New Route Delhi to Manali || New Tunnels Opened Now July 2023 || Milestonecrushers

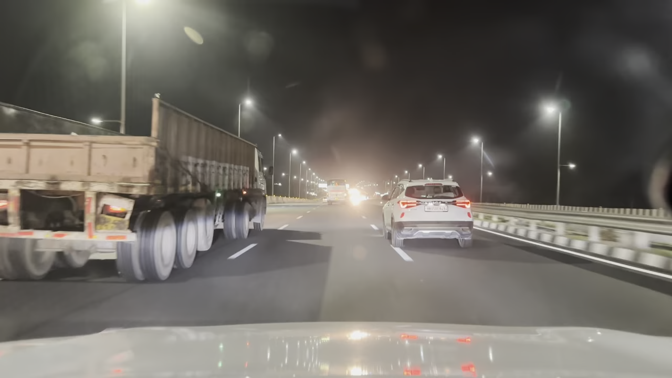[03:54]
देख रहे हो कितने स्मूथ है, मतलब मैंने जब तक ट्रैवल अब तक किया है ना, मनाली तक का या फिर अमृतसर तक का, तो अभी तक इतने रोड्स सही नहीं थे।
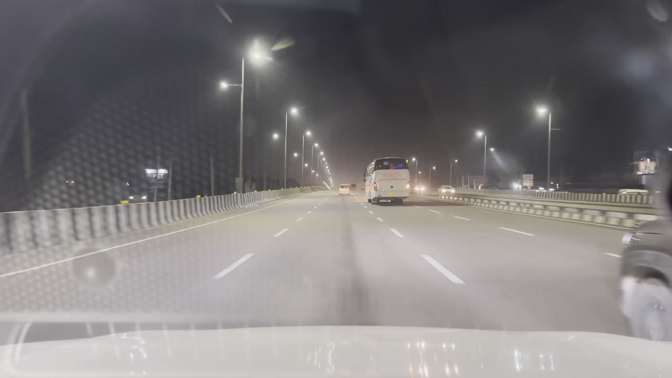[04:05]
लेकिन अब मैं आ रही हूँ इस ईयर में 2023 में, तो रोड्स मुझे मतलब लाइक हर एक रोड बहुत अच्छा मिल रहा है।
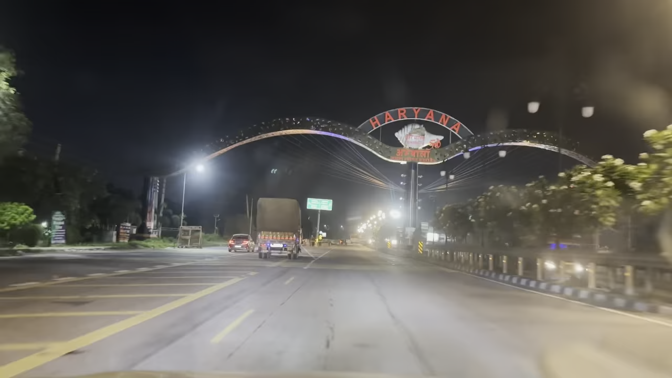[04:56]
गाइस अब ये हम अंबाला क्रॉस कर चुके हैं, अब यहाँ से हम टॉवर्ड्स पटियाला और लुधियाना की तरफ लेंगे।
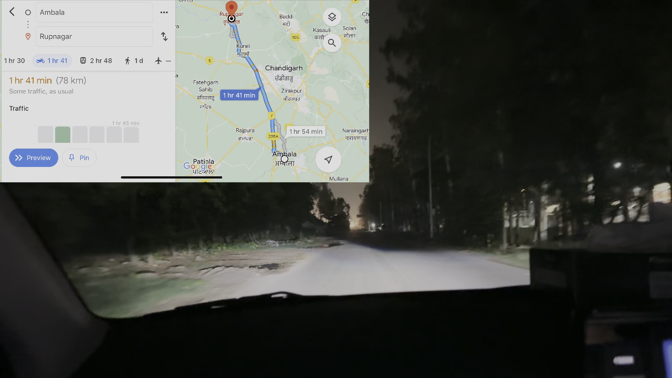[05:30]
एक राइट से आए लेफ्ट साइड एक रास्ता जा रहा था, वहाँ से जाएंगे, लेफ्ट ले रहे हैं तो हम यहाँ से लेते हैं लेफ्ट, आगे से ही देना था और यहाँ से आगे दिखाएगा आपको, हमने ध्यान नहीं दिया।
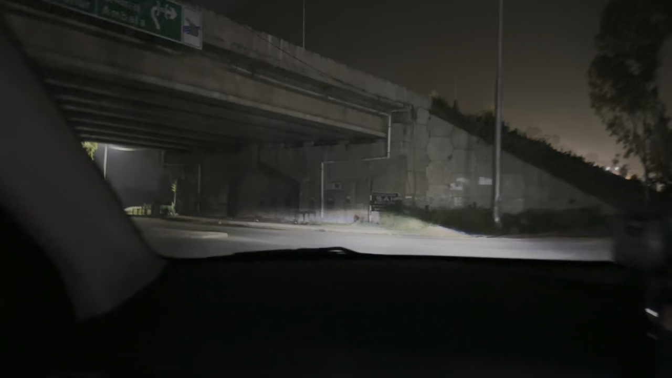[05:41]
रूपनगर का रास्ता देखो, हाँ अगर फ्लाईओवर से पहले हम ले लेते हैं तो हमें राइट लेना पड़ता, हम फ्लाईओवर से उतर के हमने यू टर्न लेके यहाँ से आए हैं।